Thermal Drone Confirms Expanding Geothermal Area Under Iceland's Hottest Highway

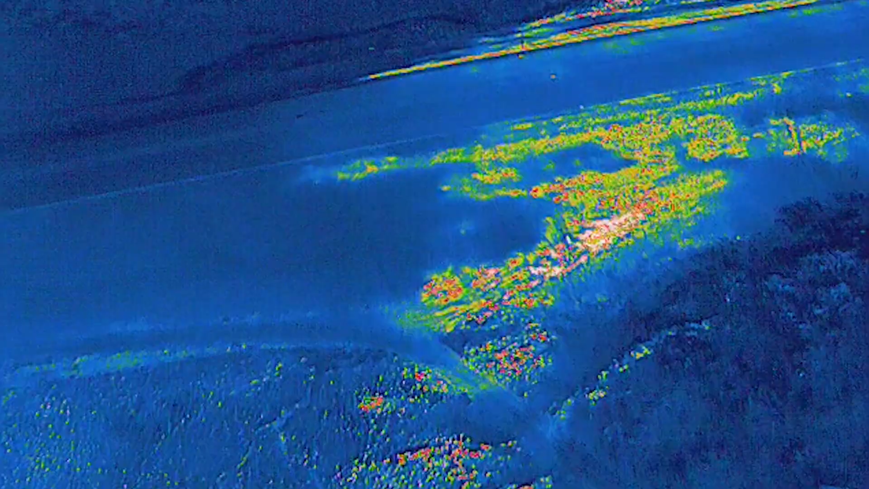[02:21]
thermal scanning due to the wind so I ran into some problems but
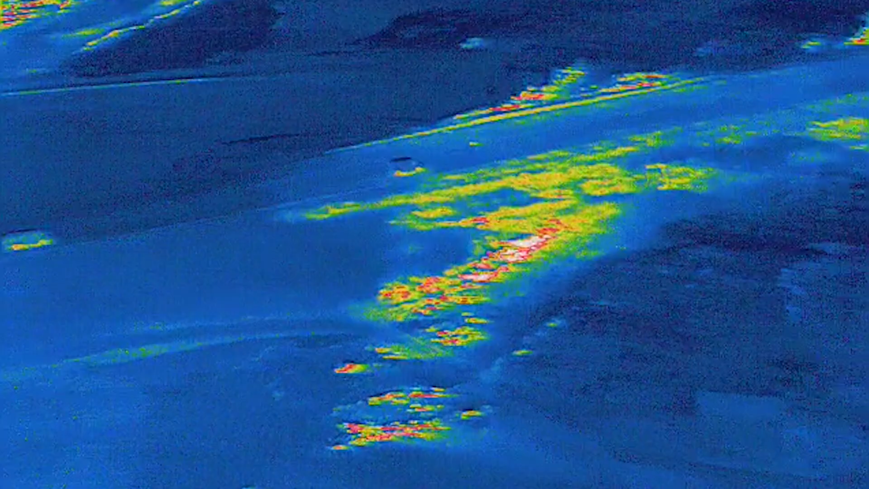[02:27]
I got enough to see that there are some major changes going on there and as
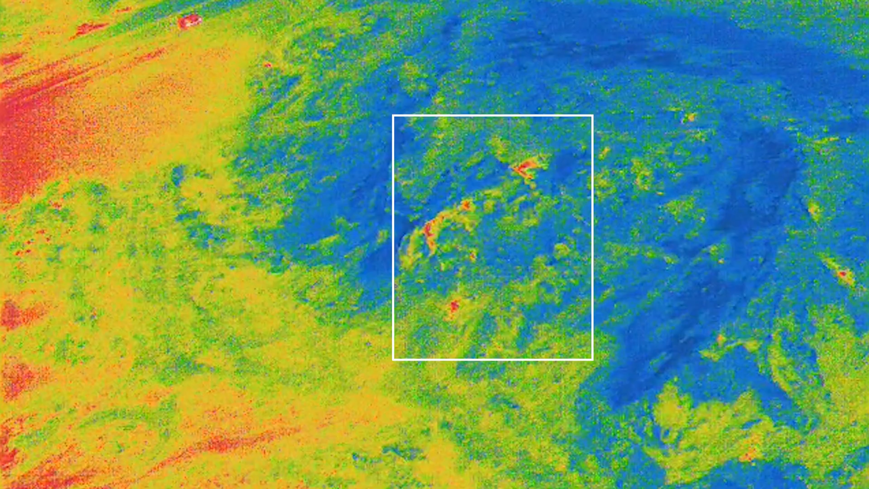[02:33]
for the lower area the drone struggled so much that I didn't go straight over it but
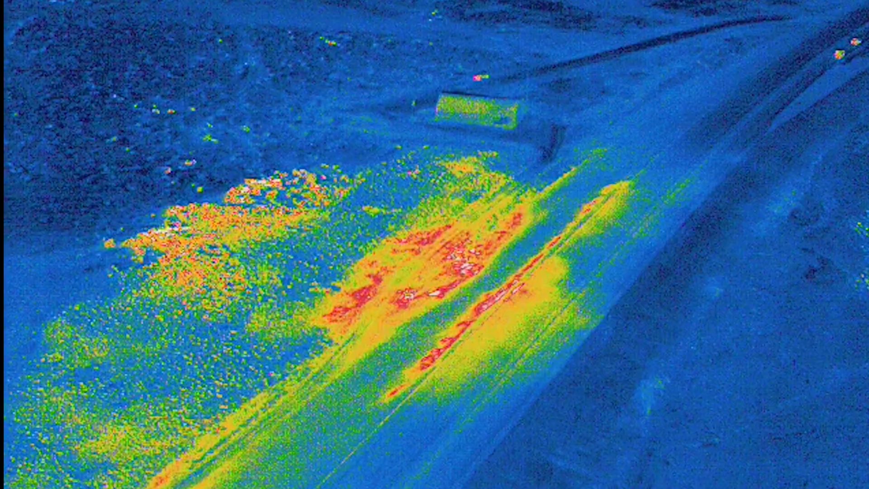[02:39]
I will have to check that better so most of the changes I detected now were at the
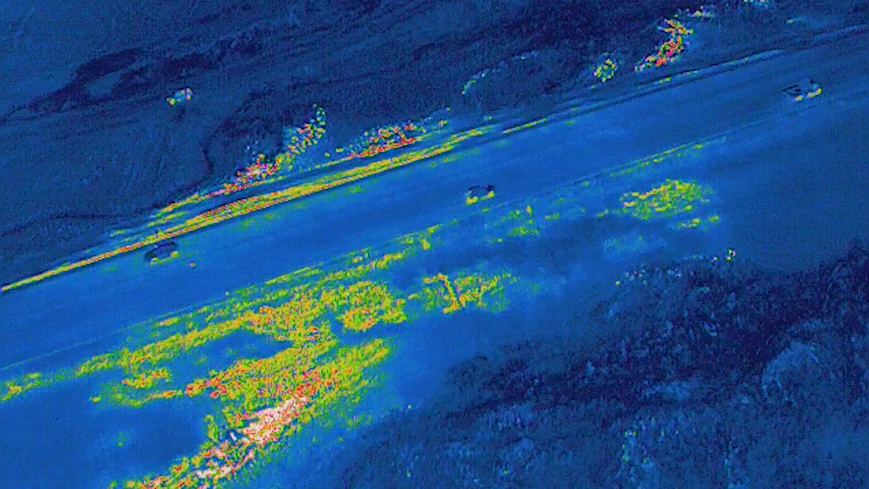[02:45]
upper area the south side and it is always very interesting to look at this through the thermal drone
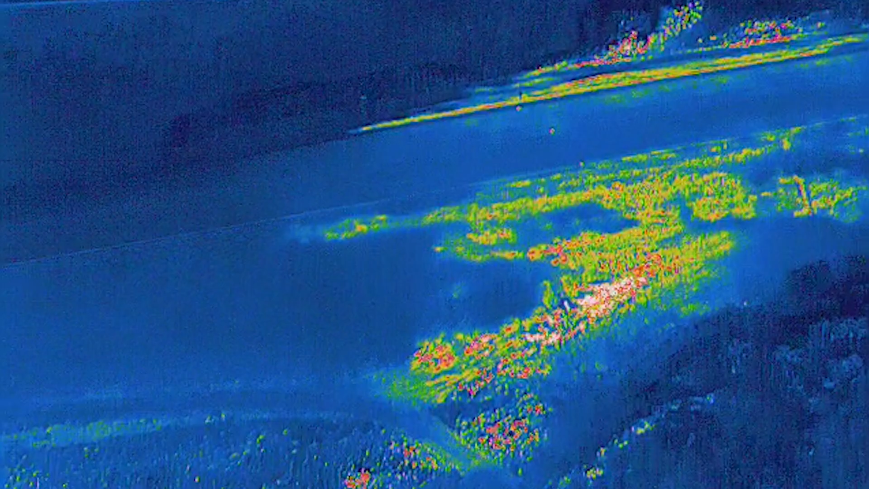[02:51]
and this area was in fact one of the first tasks that I got for it so